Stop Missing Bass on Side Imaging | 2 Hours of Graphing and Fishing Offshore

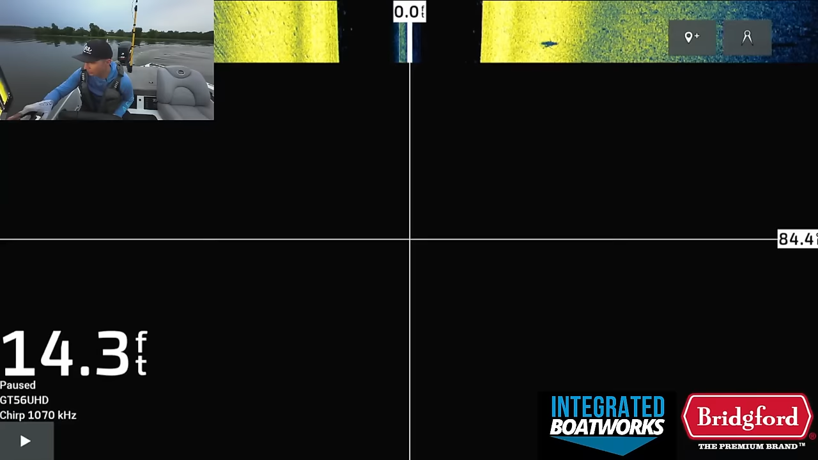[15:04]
On screen: depth 14.3 ft
We have a nice ledge where we see there's a bunch of activity and fish, but right there, there's a nice random hard spot. It's clean bottom, hard spot. That's a spot that I would come back and potentially just fire on,
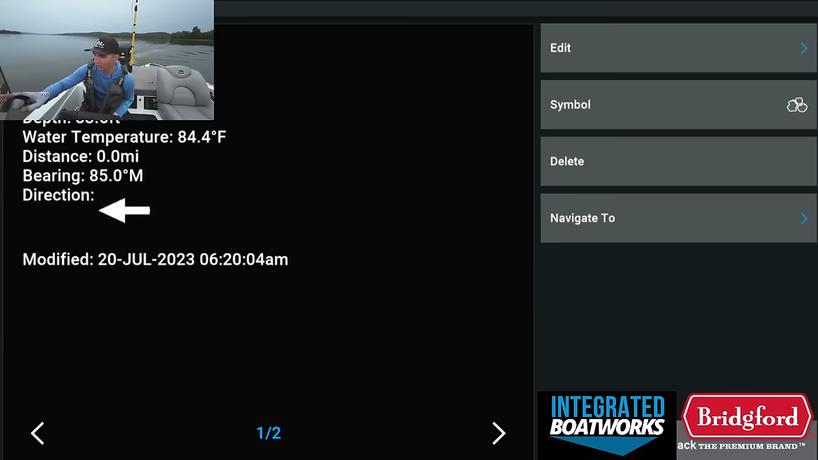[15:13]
because it's a hard bottom area that those fish can relate to around all of this chaos.
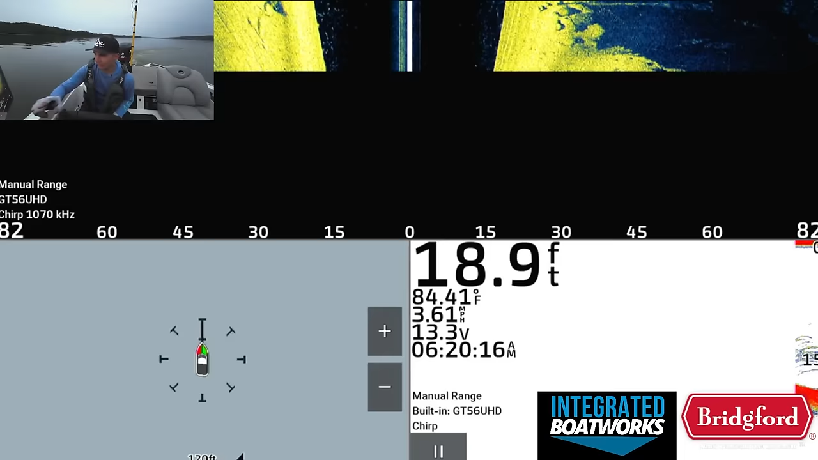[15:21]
On screen: depth 18.9 ft, water 84.41°F, speed 3.61 mph
It's also differentiated and separated out just enough, and you can see there's just stuff everywhere. I think some of these are white bass, some of this is, I have no idea what all this is.
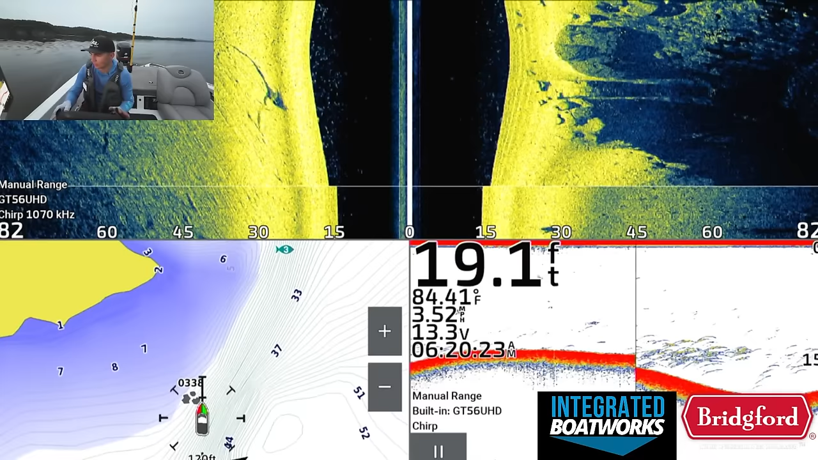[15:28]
On screen: depth 19.1 ft, water 84.41°F, speed 3.52 mph
But we're gonna graph over this little rocky spot.
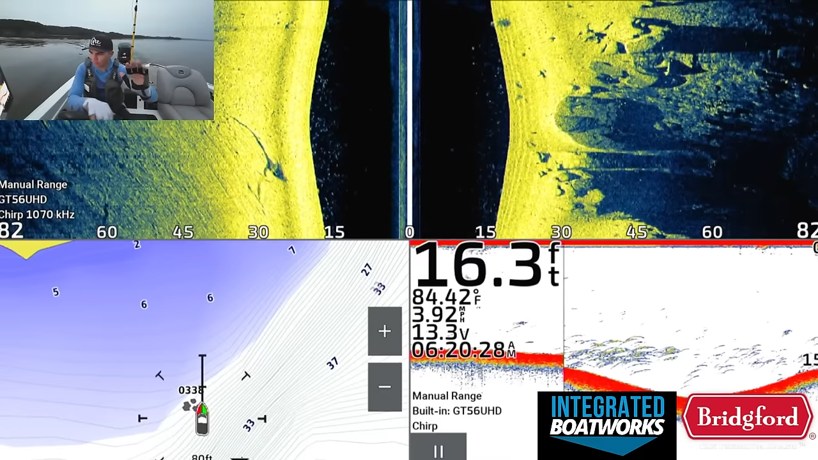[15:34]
On screen: depth 16.3 ft, water 84.42°F, speed 3.92 mph
This spot's a little bit further up on top of the drop, a little bit away from all of the noise of all of these fish and cover and everything. And that hard spot there, it's just something different that these fish can relate to. I kind of went over it.
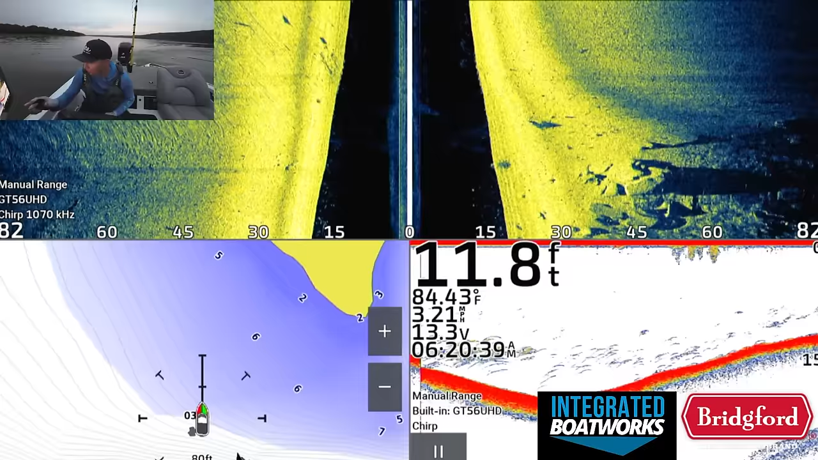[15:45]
On screen: depth 11.8 ft, water 84.43°F, speed 3.21 mph
We're gonna go switch over to the combo view. And you can kind of see that there's a little bit of rock and there's a few smaller arches right on
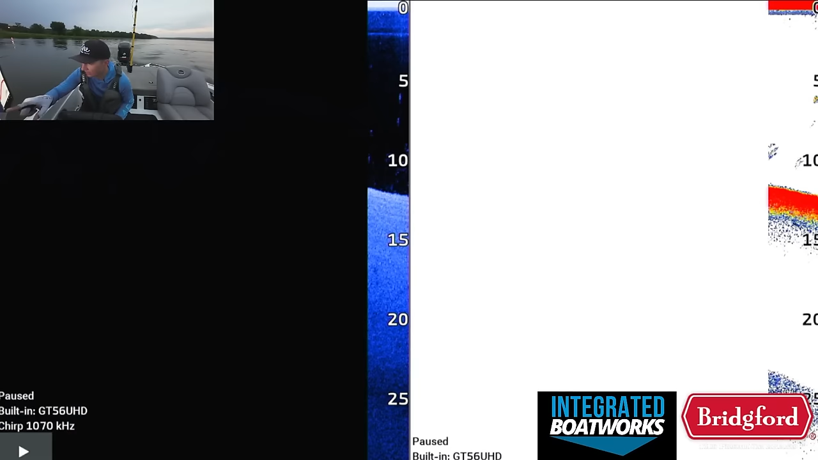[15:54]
this deal right here. And there's a lot of other stuff though, so it's kind of hard to tell what we're looking at.
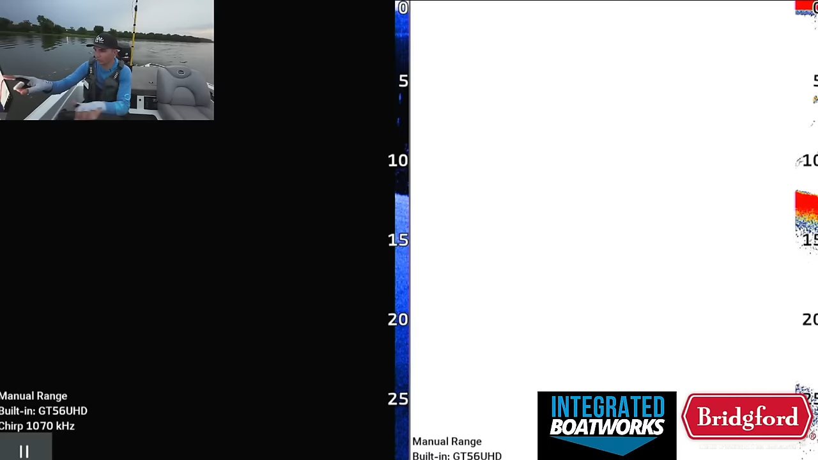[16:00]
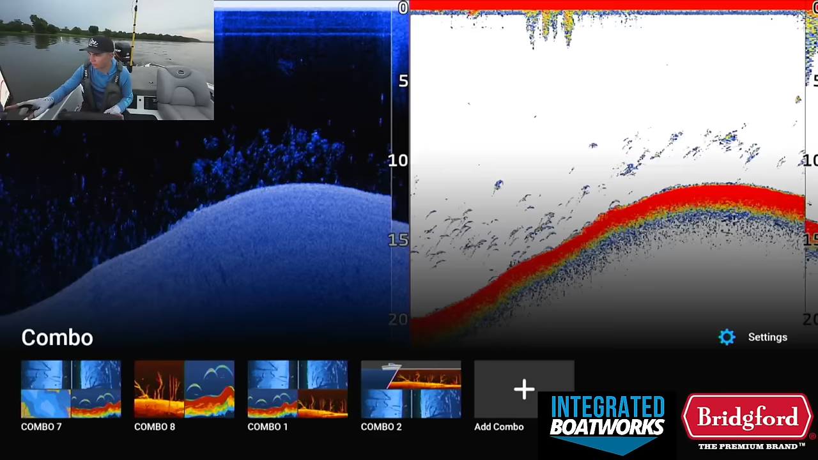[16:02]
It doesn't look fantastic, so we're not gonna stop. But yeah, we're just graphing down this ledge. We're kind of coming around the edge of this drop, getting into that 14, 15 foot zone, hoping I can find some brush or maybe a bigger rock pile. But you can see there's stuff everywhere. And it's, again, it's very overwhelming. And it's overwhelming for me too, because there's just stuff all over the screen.
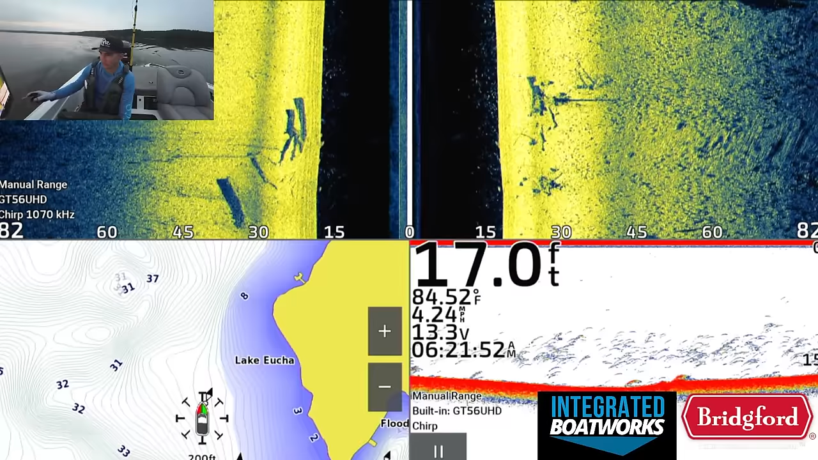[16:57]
On screen: depth 17.0 ft, water 84.52°F, speed 4.24 mph
which means I'm gonna have to spend more time graphing than I might on a lake where there's not as much stuff, where basically when you find something, it's fish. Here today, that's not gonna be the case. It's gonna be, we're gonna graph a ton of stuff that looks kind of decent, and then all of a sudden, you might catch one. So here's some nice brush. We actually have some brush on the side scan here, finally.
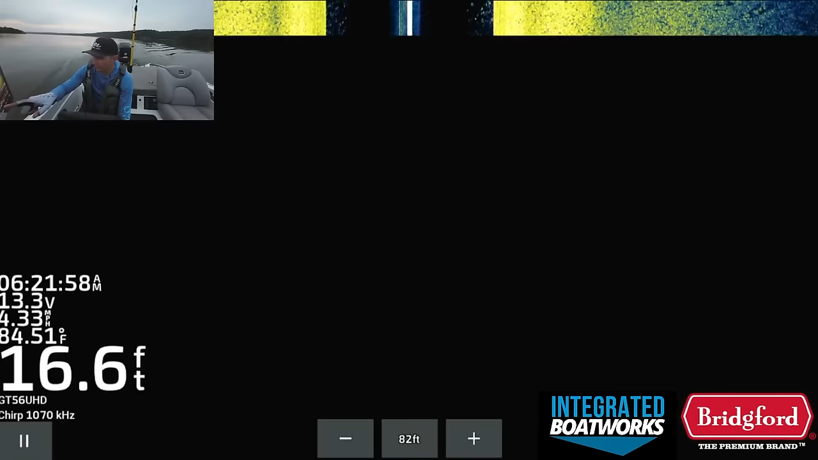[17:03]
On screen: depth 16.6 ft, water 84.51°F, speed 4.33 mph
Something to kind of get these fish potentially related to. So we're gonna mark this. We have these little rocky spots, we have this little brush. So what we might end up doing is we may get to a point where we're just gonna have to run this sort of stuff.
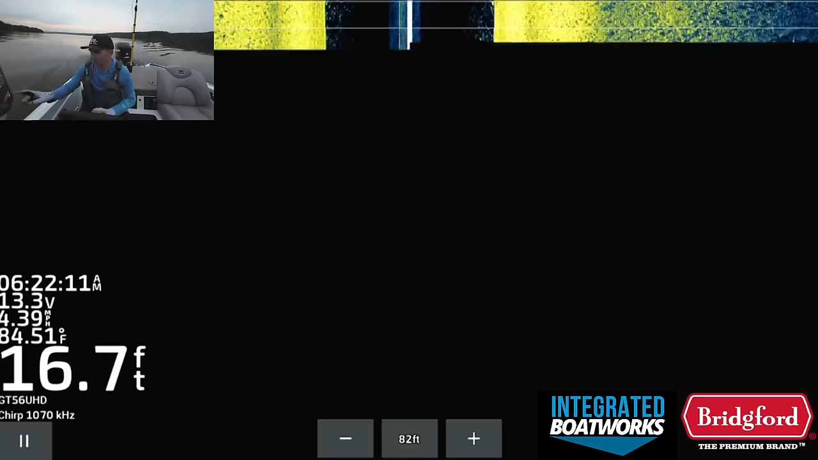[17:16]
On screen: depth 16.7 ft, water 84.51°F
I marked those with two different icons for literally no reason.
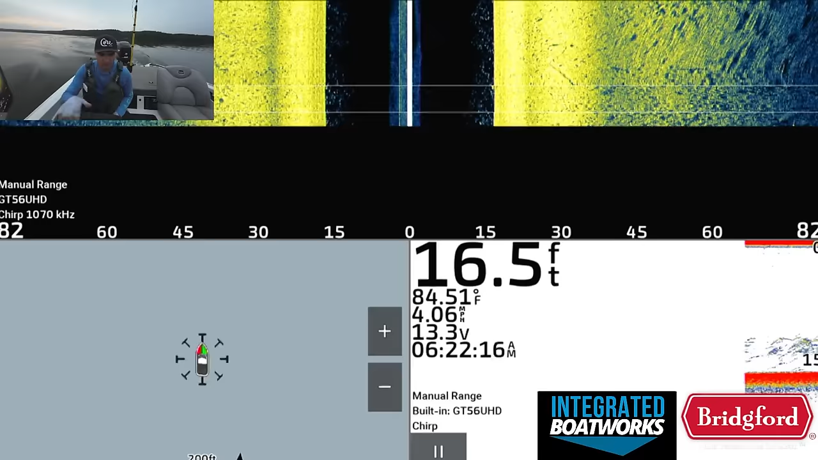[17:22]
On screen: depth 16.5 ft, water 84.51°F, speed 4.06 mph
But the idea is we're going to graph through these areas, and these fish that are out here,
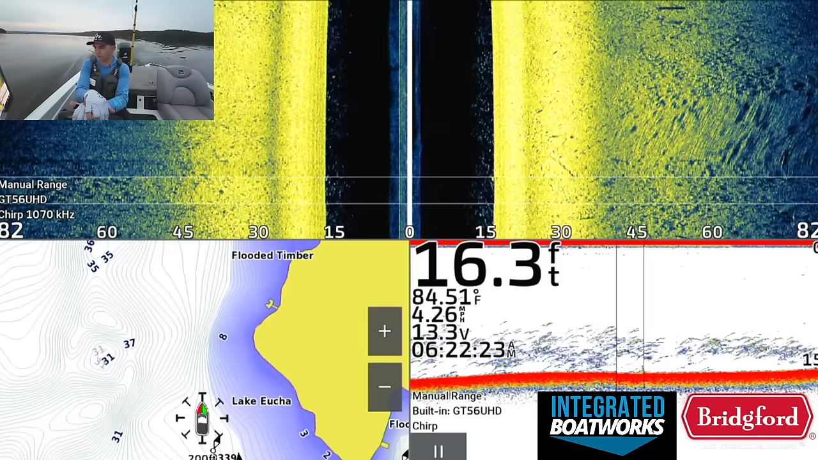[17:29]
On screen: depth 16.3 ft, water 84.51°F, speed 4.26 mph
when you see schools of fish like this in the Tennessee River, for example, a lot of times you'll see that you'll have like carp and bass mixed, or you're gonna have a bunch of gar mixed with bass. You have all these different like combinations of stuff, and it gets overwhelming because you see so many things and you're like,
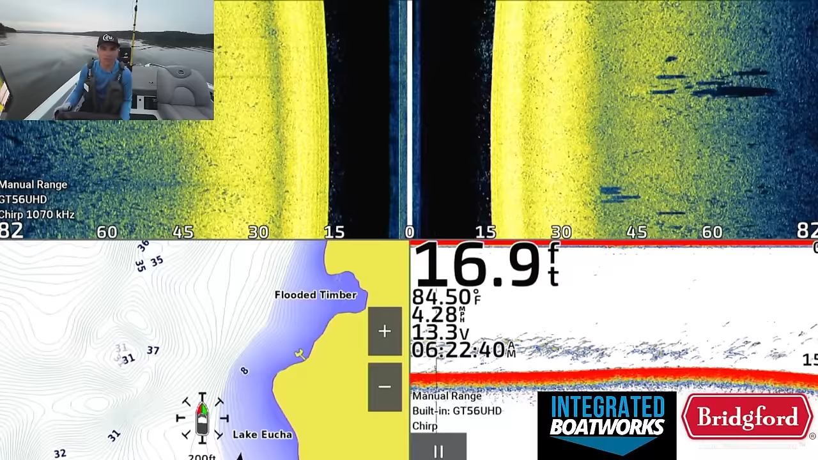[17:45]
On screen: depth 16.9 ft, water 84.50°F, speed 4.28 mph
what is what? And in those scenarios, again, the key is to find hard cover, because there's plenty of bait out here.
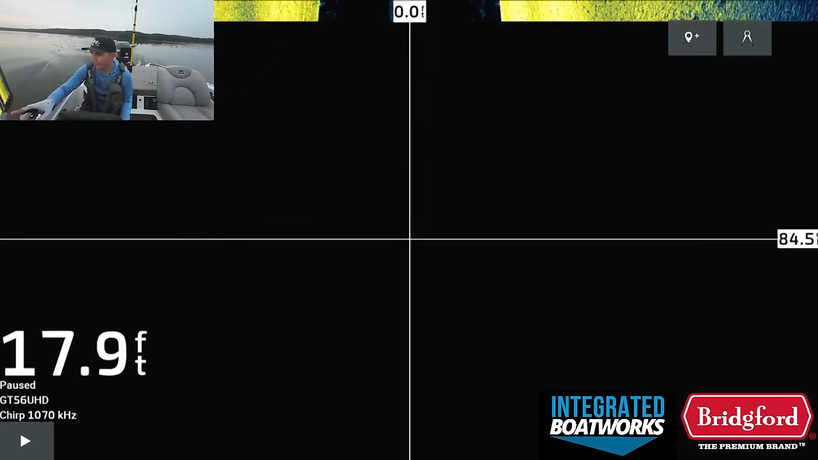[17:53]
On screen: depth 17.9 ft
But what's happening, here's some more kind of like stumps or something over here. I'll mark that as a stump.